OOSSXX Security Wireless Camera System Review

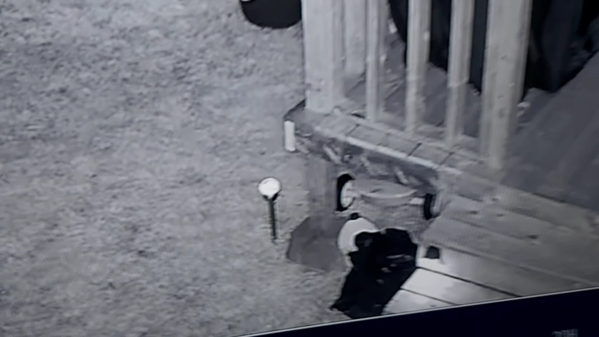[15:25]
but I just wanted to show you the way it's set up it's pretty cool let's just exit out of here real time now
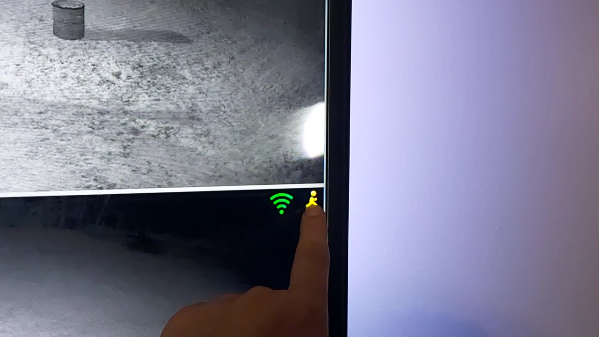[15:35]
and it's showing it's picking up sound or sorry,
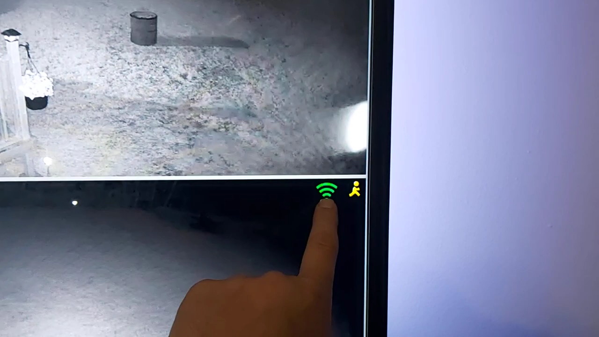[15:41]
showing it's picking up signal so you've got all your signal for each camera
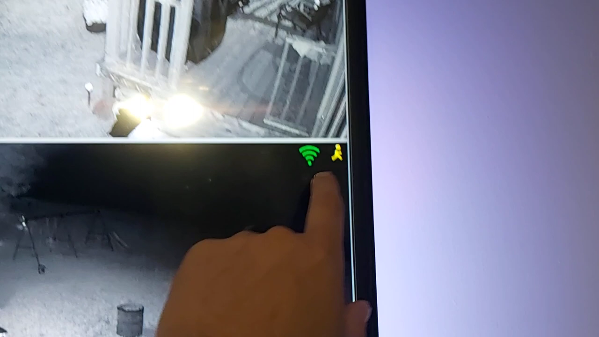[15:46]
this one actually has motion going on right now I think I got my motion a little sensitive
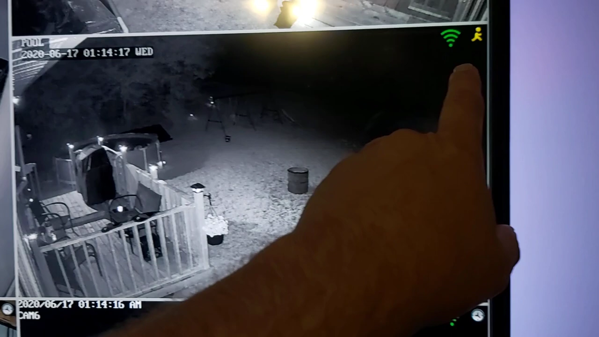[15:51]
it's picking up motion on three cameras right now I think it's because there's flies flying around in it if you go anything above 50 you're going to have you're going to pick up everything so I recommend keeping your cameras around 50%
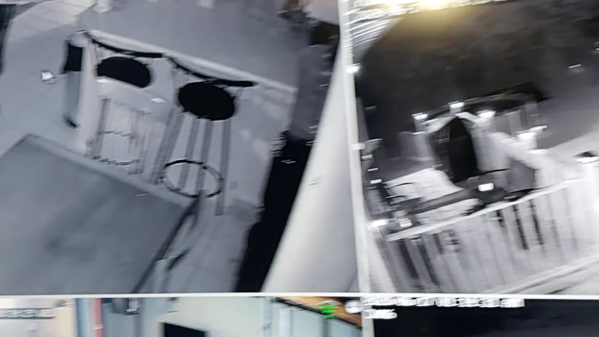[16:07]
now there's no motion in the kitchen as you can see so there's no yellow man there's no little man up there just shows you the signal now I'm going to take you outside and show you where I have my camera set up I wanted to do this video at night time just so you could see the night vision on how good these really work I mean there's no light on outside at all really just my yard little lights
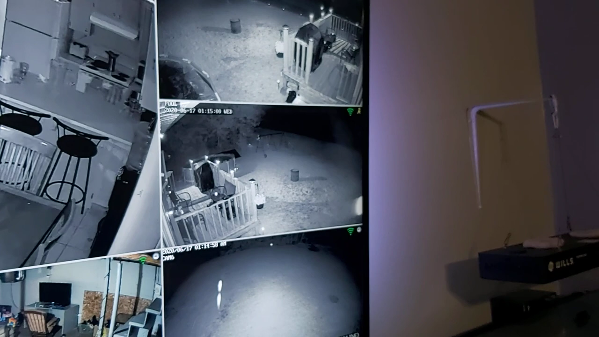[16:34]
and look at the night vision it's picking up it's pretty good
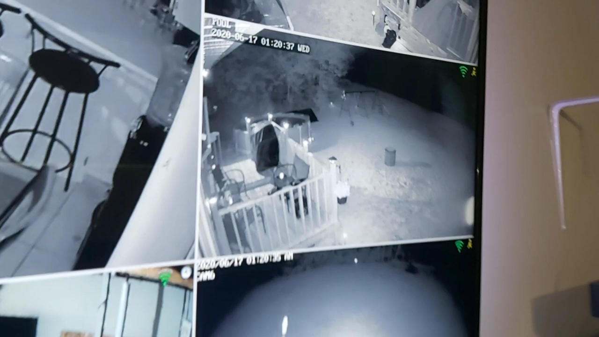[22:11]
and look at it it's lit up pretty good like I said spiders like to do little displays for you they like to dangle in front of the camera and put it on a show I got some cobwebs around this one